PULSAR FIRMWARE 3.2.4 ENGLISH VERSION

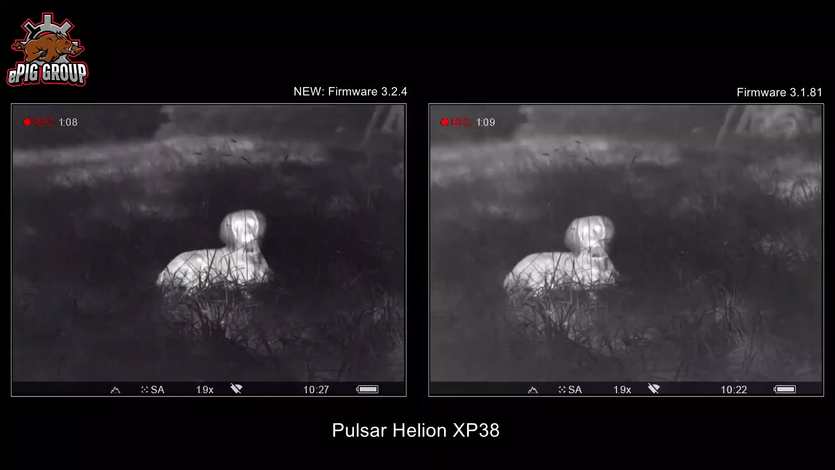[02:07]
On the left side the new firmware 3.2, on the right side the current version 3.1.
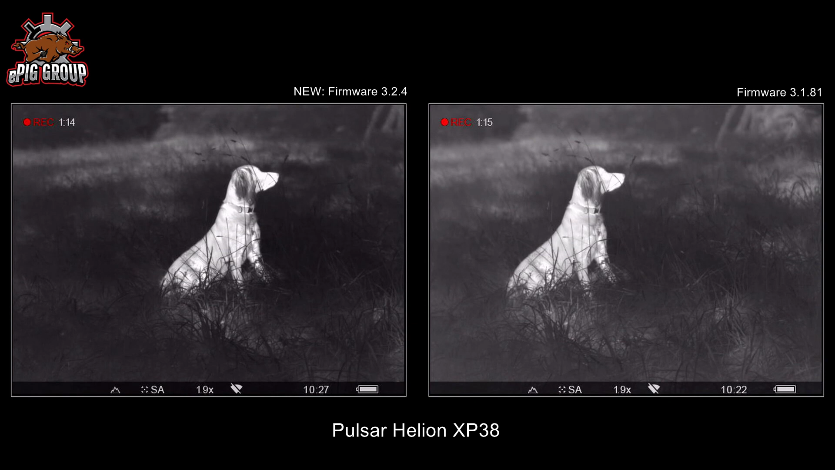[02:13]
Apparently the new firmware is a bit more contrasty and sharper than the older firmware. The secret lies in the operating mode. There are rocks, woods and identification.
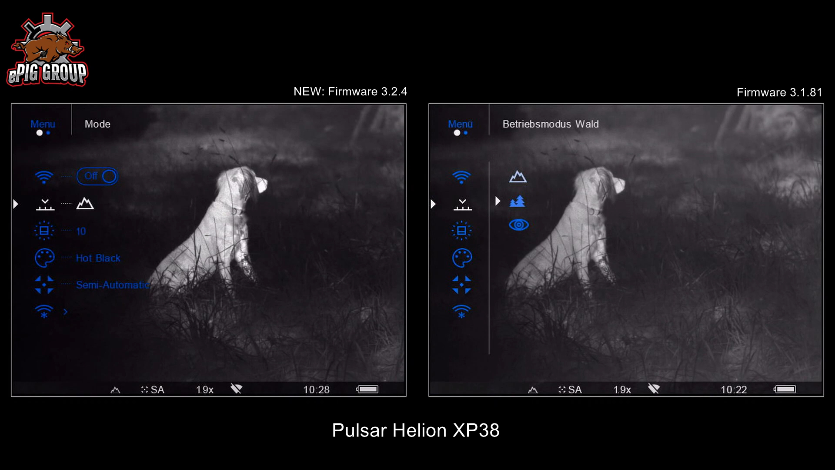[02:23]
Even if at first it only looks like there are three presets of brightness and contrast,
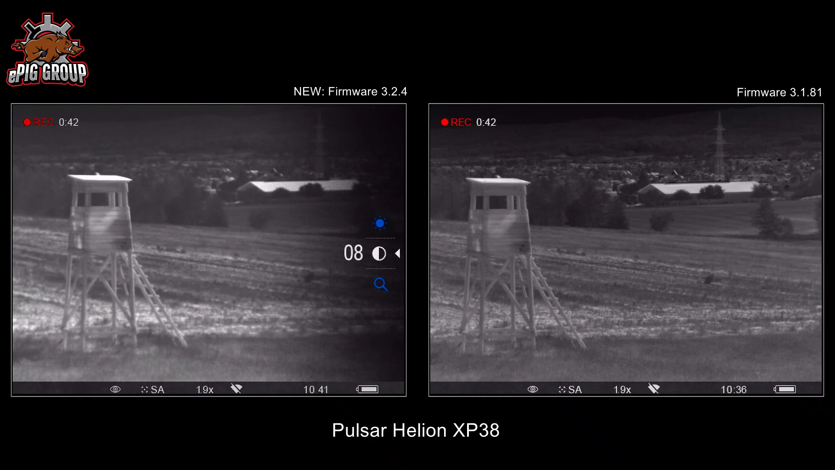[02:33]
what it apparently is, it's a little bit more behind all. You have the possibility to switch relatively fast to adjust the device to different temperature and environments.
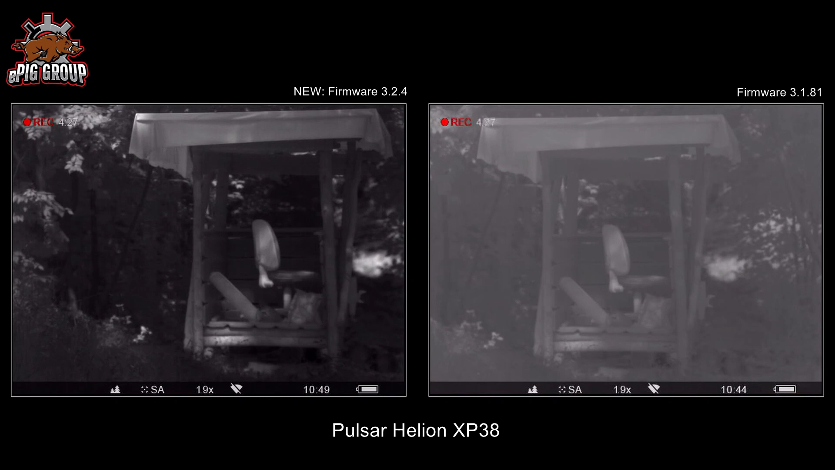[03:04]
With forest it goes exactly in the opposite direction. Very small temperature difference are better represented here. Early in the morning.
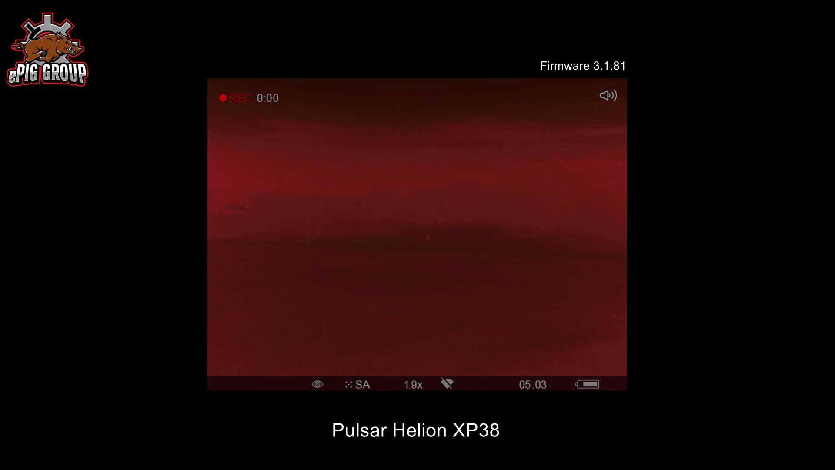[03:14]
Over the night the temperature is very constant. The field has the same color representation as the trees and branches. And the person is difficult to identify it.
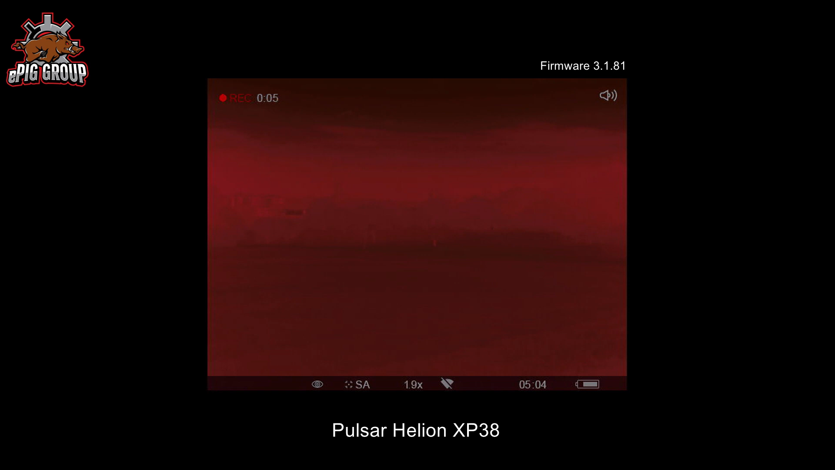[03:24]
This is exactly what this mode is for.
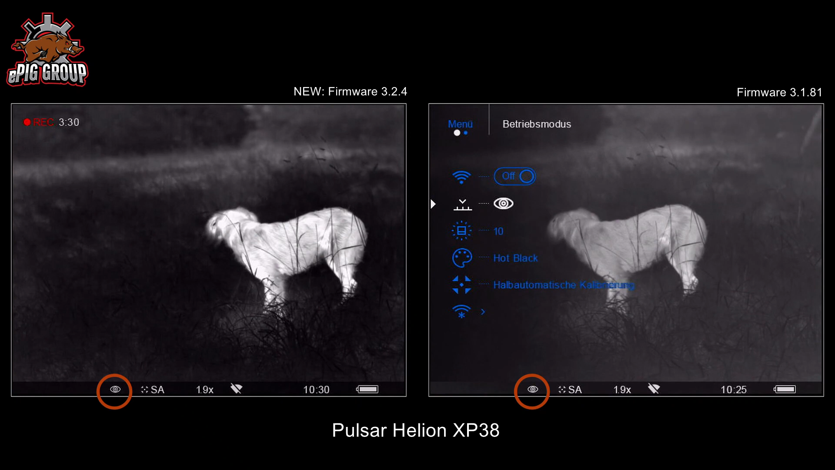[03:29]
The eye stands for identification mode and is optimal when the situation is a little bit more difficult. Fog or rain, for example. We haven't had that here now,
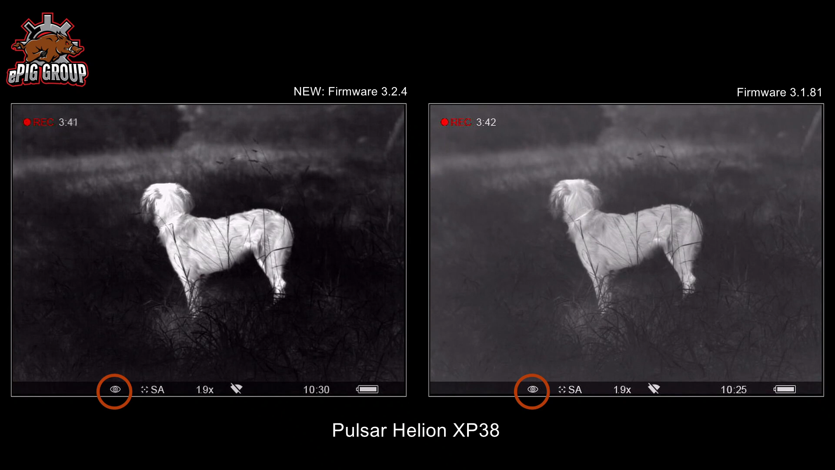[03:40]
but you can see the bright areas outshine sometimes and makes it more clearly and visible.
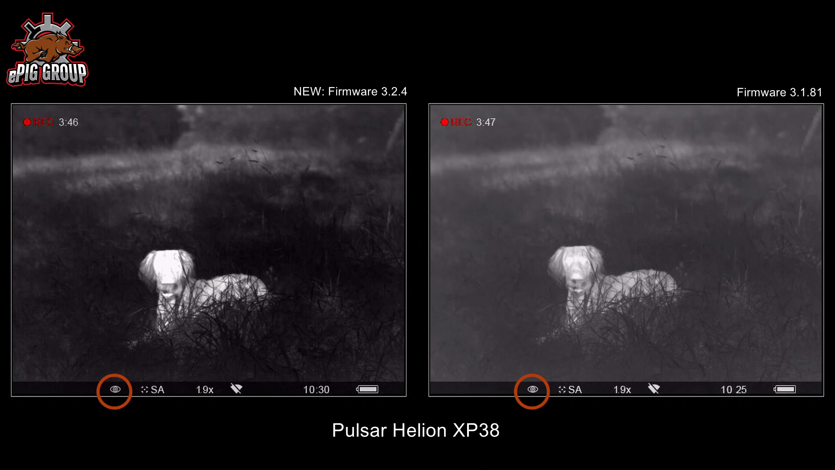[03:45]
A good comparison is if you look at all modes with red hot.
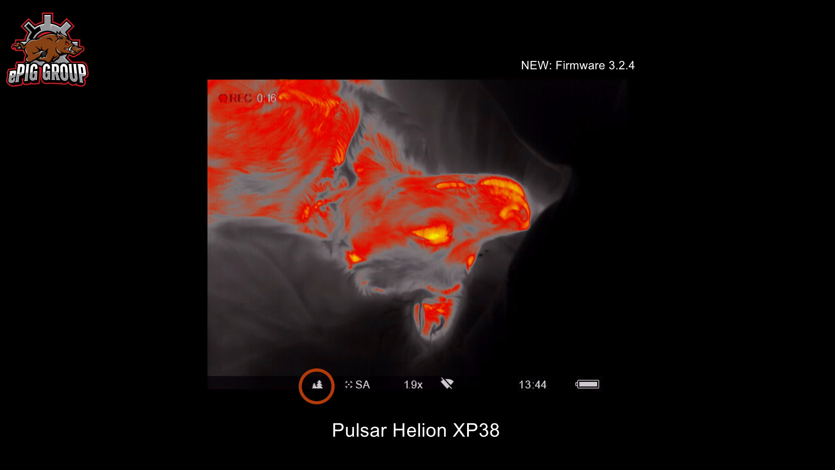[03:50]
One can clearly see here that the individual mode deal differently with a representation of the heat.
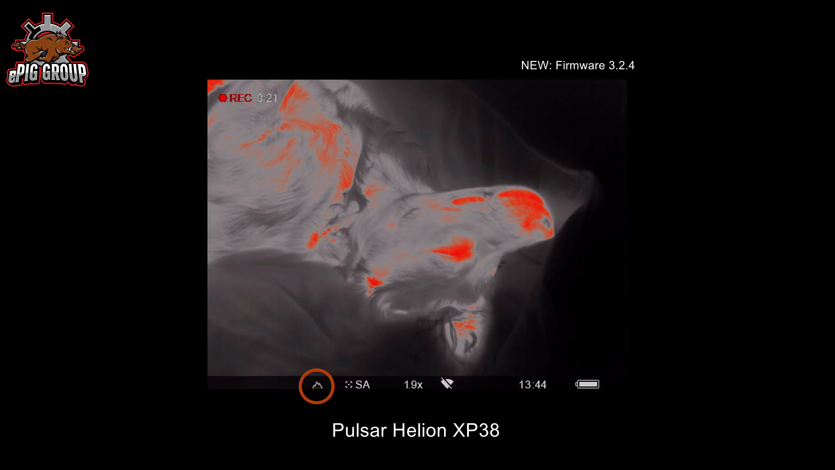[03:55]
And that's a great thing, of course, if you can switch quickly. And you can now.
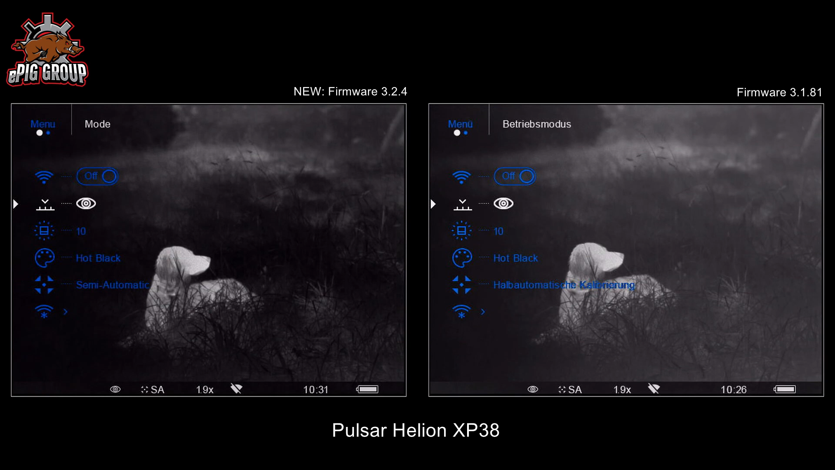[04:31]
So no more speed dial button. But it's not bad. You don't need the Wi-Fi all the time.
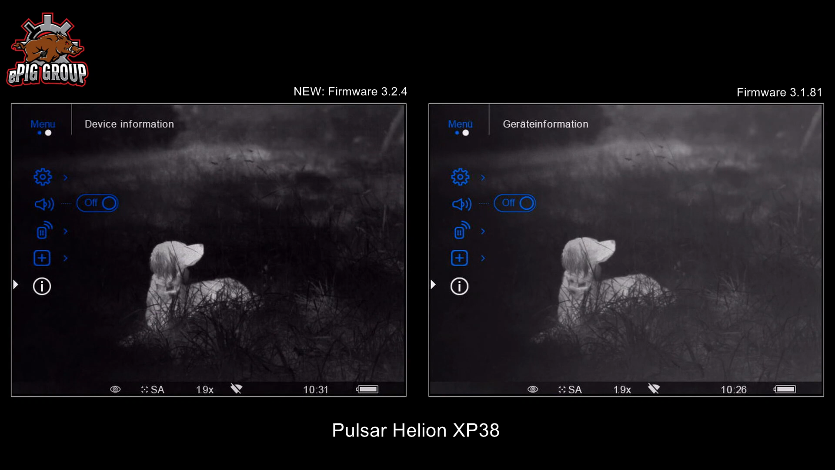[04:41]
If you want to know which current software is installed, go to device information. There you can get the version of the installed firmware. If the 3.1 is still installed on the device, now we show you how to install the new one.
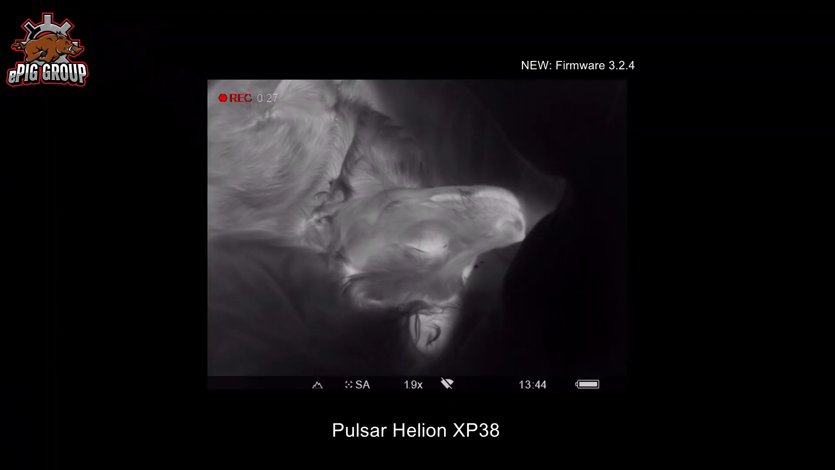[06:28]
Of course you also had the possibility to switch between the operation modes before, between mountains, forest and the identification mode.
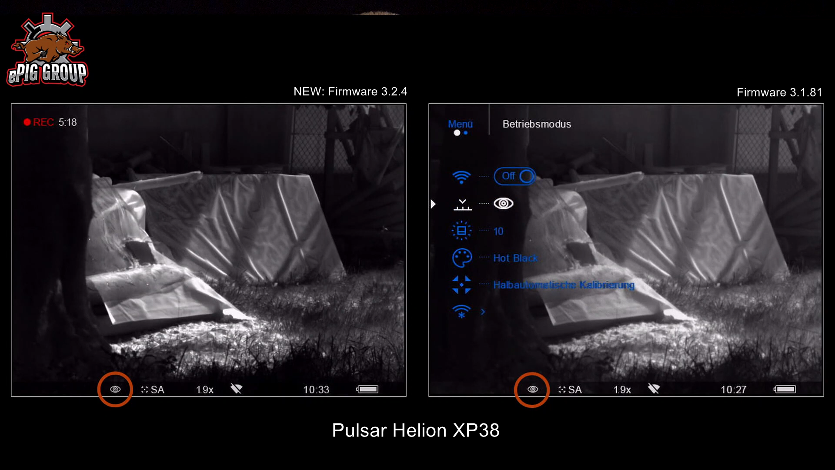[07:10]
Because as already mentioned at the beginning Pulsar has revisited
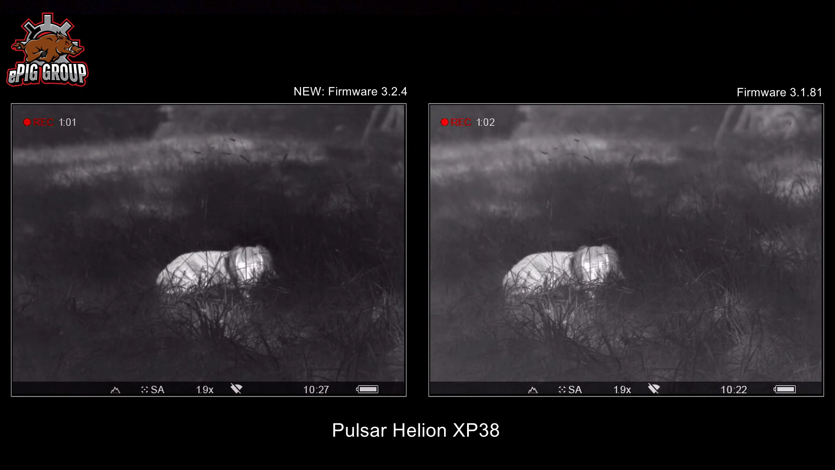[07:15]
the algorithm and the operating mode now have more powerful function or effect on the image than before. The heat source is apparently extremely amplified in the forest mode. Apparently also outshined.
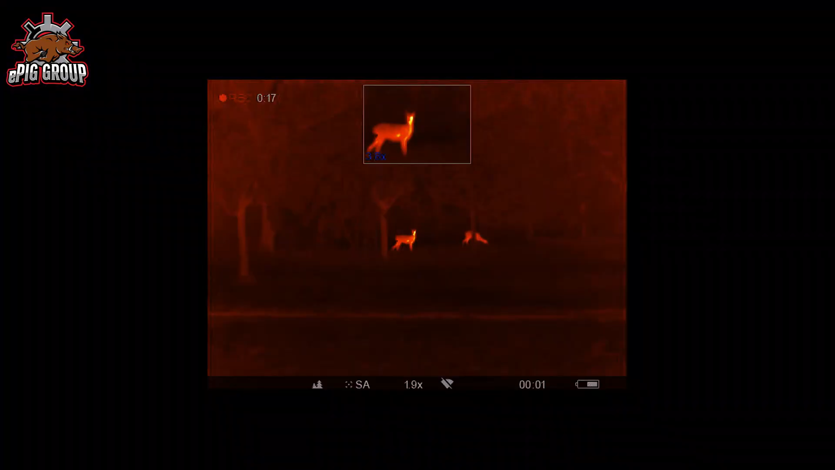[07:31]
But this makes it easier to find and identify things much better
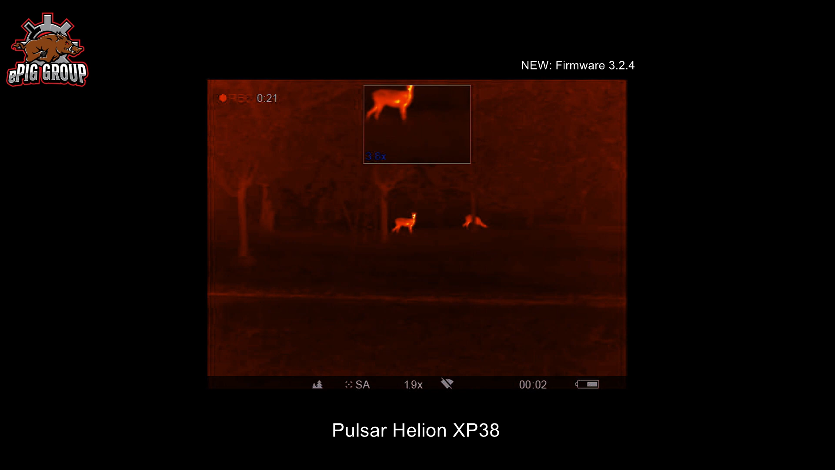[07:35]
in temperature environment where the differences are not so great. If you have a very strong contrast you choose mountain.